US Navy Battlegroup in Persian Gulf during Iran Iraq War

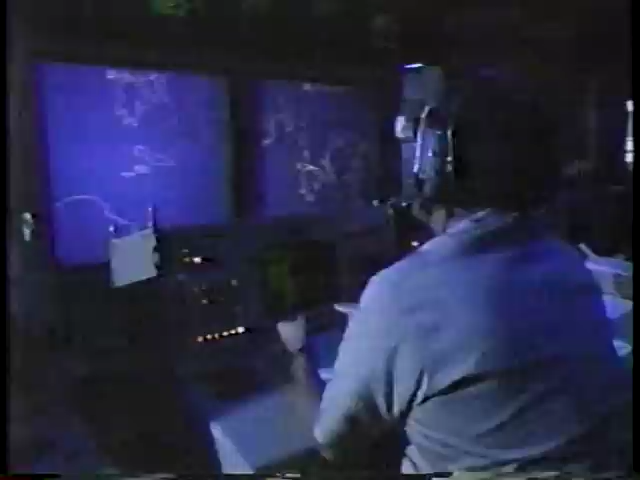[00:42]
Below, arrays of video screens offering sophisticated electronic data on the entire Persian Gulf.
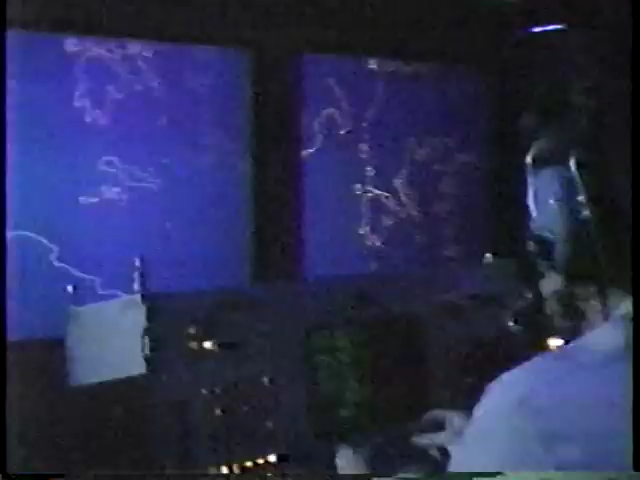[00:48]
They track hundreds of targets simultaneously and send the message out to the ships. Yes, I'll have to confirm later when I get the weight sheet, but right now I'm estimating 23-knot requirement for the launch.